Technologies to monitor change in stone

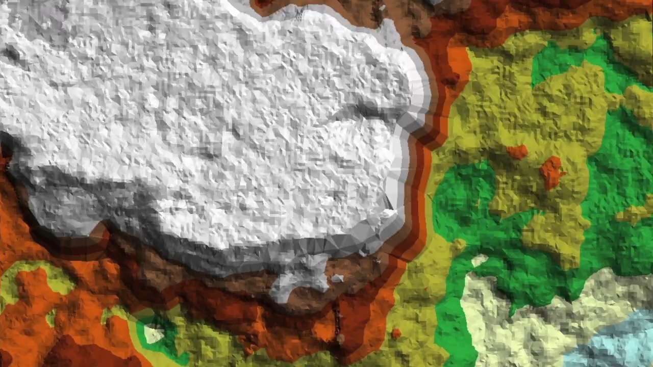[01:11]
Initially we thought there would be very little change on these surfaces, but what we have actually found is that quite a lot of material is being lost from these blocks per annum.
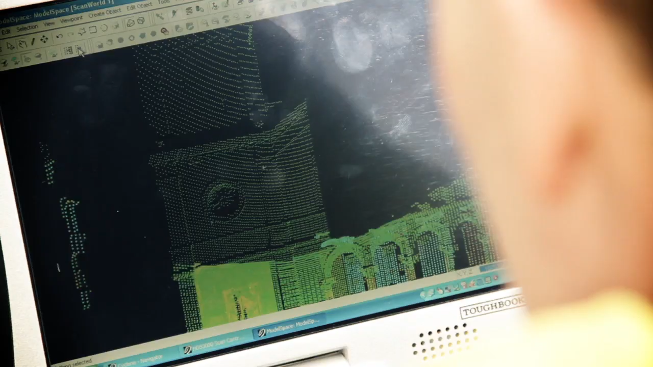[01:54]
And we can use it to capture very small parts of buildings or whole structures in complete 3D,
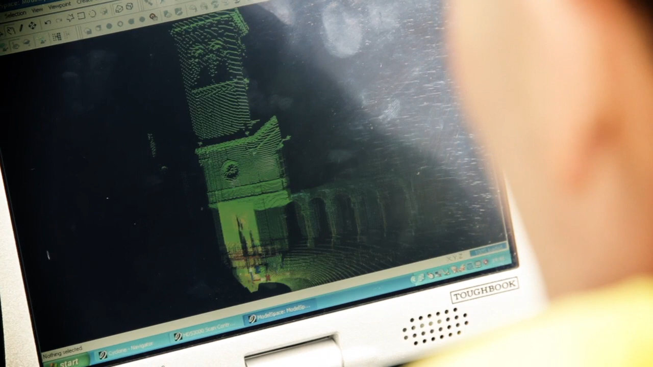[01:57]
both inside and outside.
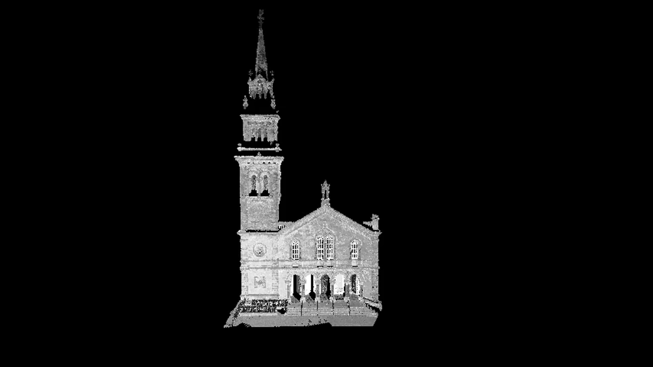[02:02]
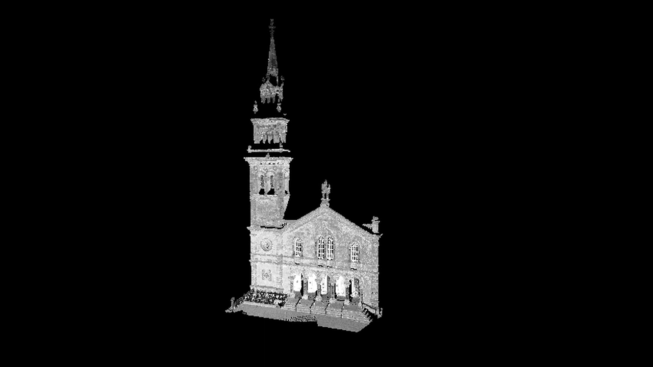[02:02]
This is the facade of the Elmwood Hall in Belfast, mapped by LiDAR.